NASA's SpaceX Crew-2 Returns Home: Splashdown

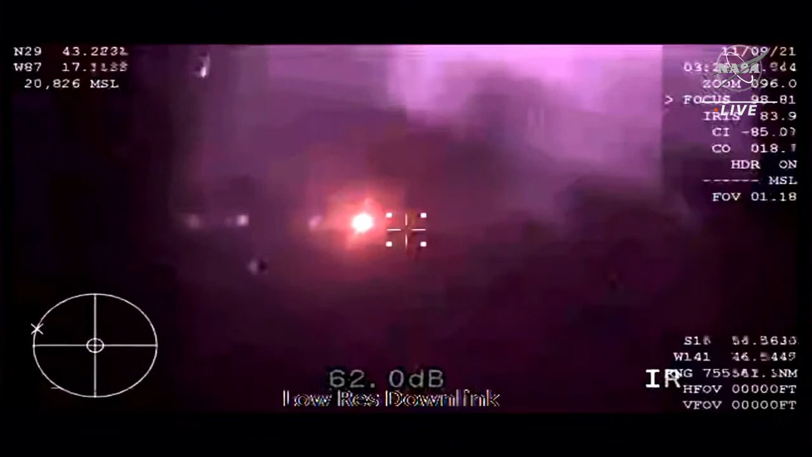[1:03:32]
And Dragon, we've got you. Expect automated parachute deployment, and we have you on visual. Automated chutes.
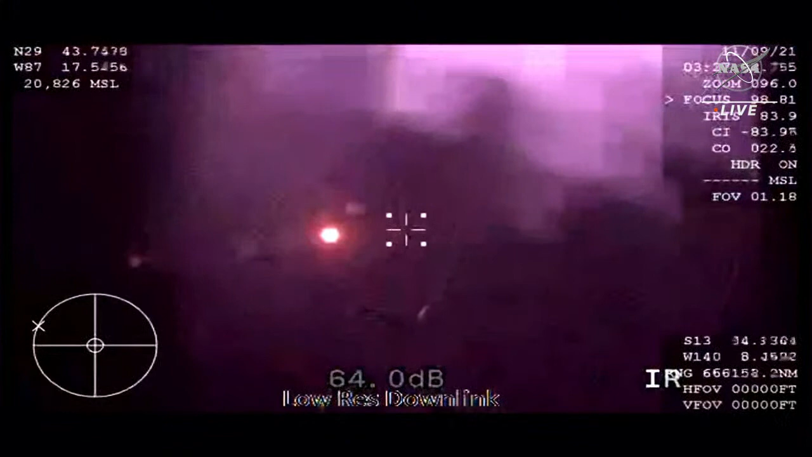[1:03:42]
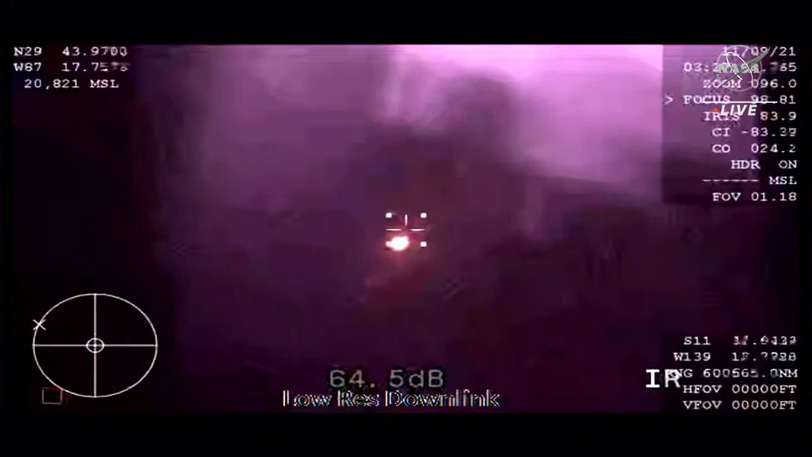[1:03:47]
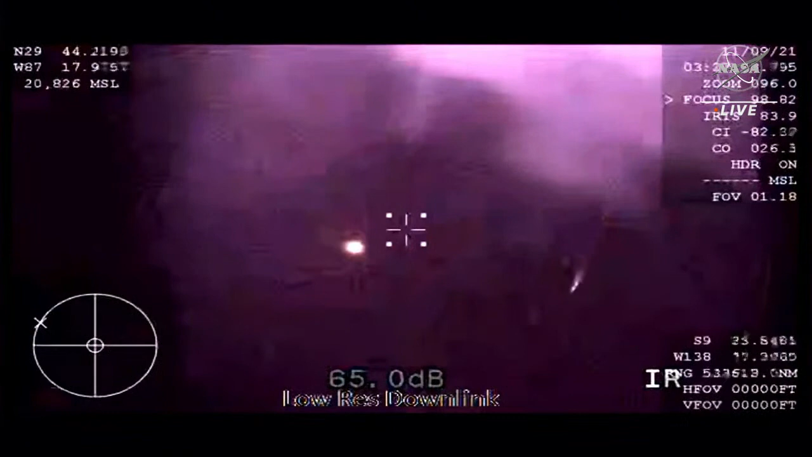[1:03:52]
Wonderful to hear from the crew on the other side of the blackout period, the WB-57 high-altitude aircraft providing that thermal imaging. We saw the tail of the entry of the vehicle itself. Absolutely Dragon, beautiful.
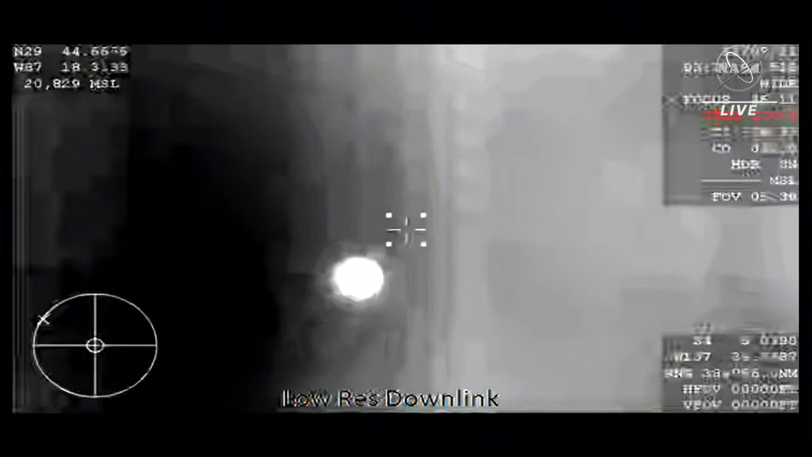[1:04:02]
GPS converge. Expect nominal altitude for drogues. Copy GPS, nominal altitude. So again, nominal altitude for drogue deployment. That happens at about 18,000 feet. Again, good news after good news, Gary. Things are looking great for Crew-2 return. I am loving this flight. That altitude expected 1 minute from now.
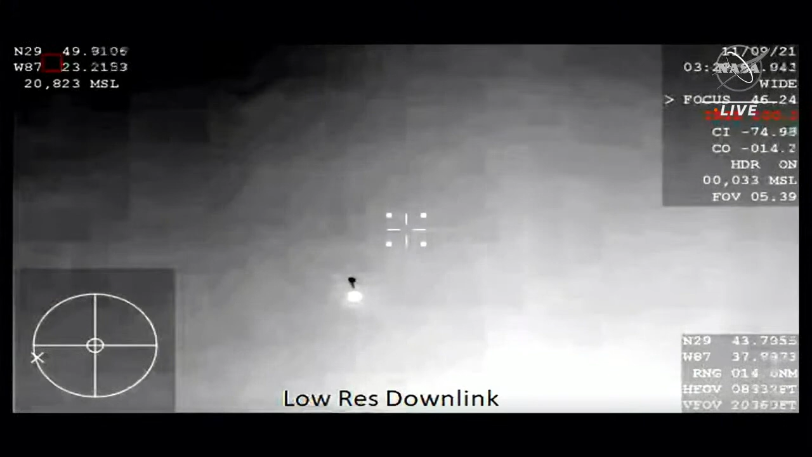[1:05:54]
Dragon, visual on two healthy drogues. Descent rate nominal. Copy, great news.
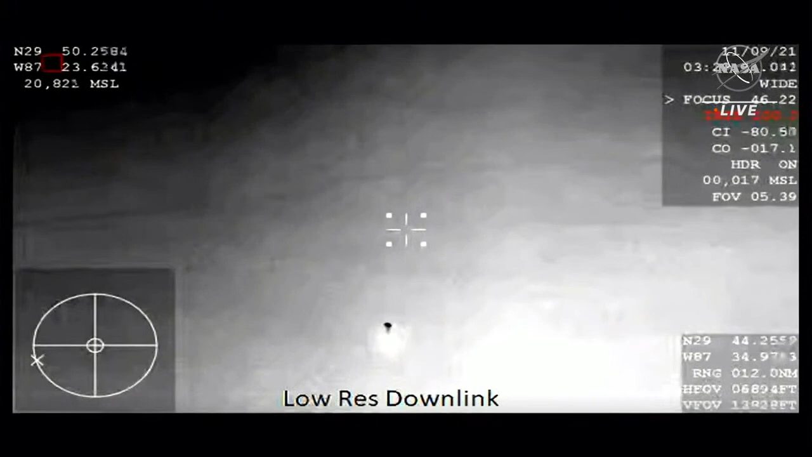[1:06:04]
So in about 30 seconds, the main chutes are going to come out. There are four of them, and they deploy at about 6,500 feet.
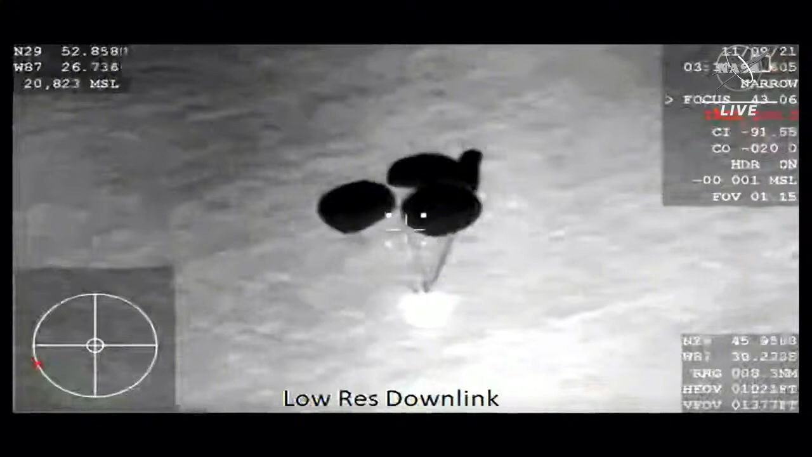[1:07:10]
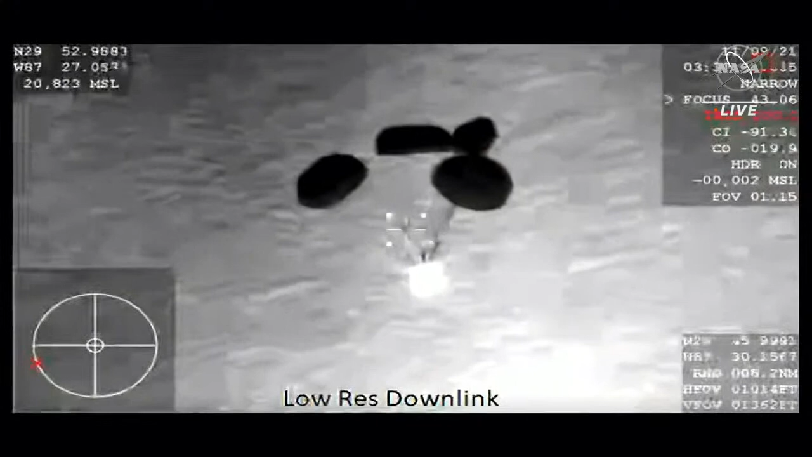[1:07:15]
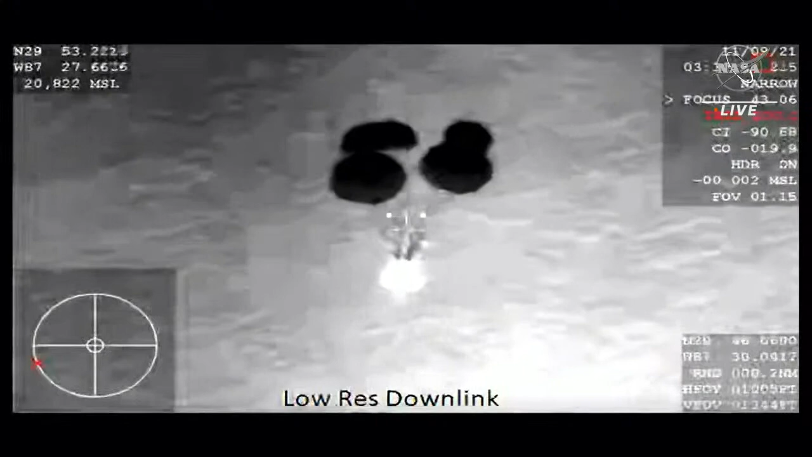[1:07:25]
Meters.
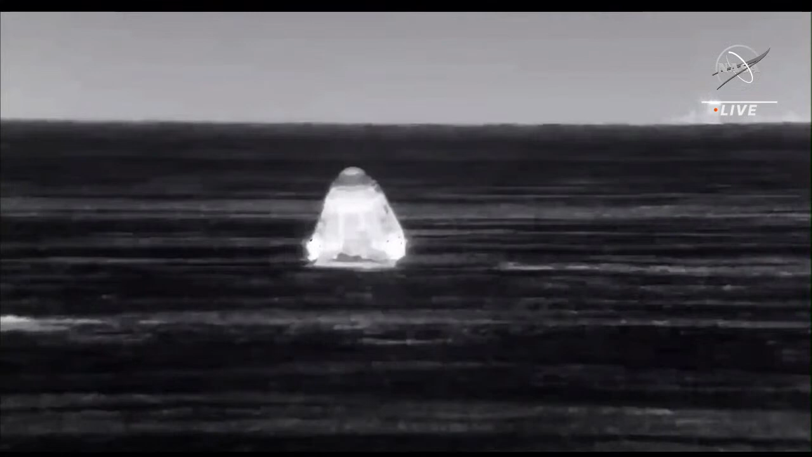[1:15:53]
The crew themselves really are just in a waiting position. Their seats were rotated for chute deployment and for splashdown, so they're in a slightly more upright position, although they're not completely upright. It just helps to help them to brace. You heard that a couple of times over the Dragon to ground calls, brace for those chute deployments and for the splashdown itself. But really, they're in just a waiting posture at this point as the recovery teams do their job. It'll take the Go Navigator recovery vessel,
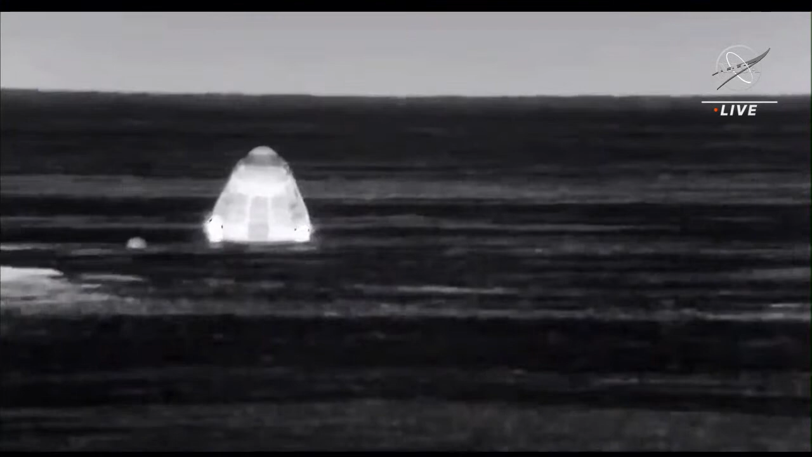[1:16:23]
which we're getting some of the images from right now, the thermal images. It takes it quite a bit to get out to the capsule itself, about 30 minutes, which is why we have the fast boats.
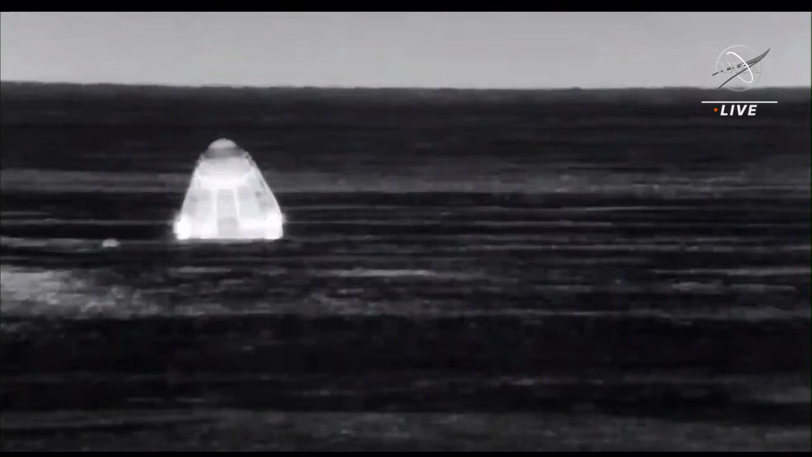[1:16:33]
Fast boats doing a lot of the work ahead of time to prepare it so that really when the Go Navigator arrives right next to the spacecraft, it is ready to hoist onto the recovery vessel and onto the Dragon nest.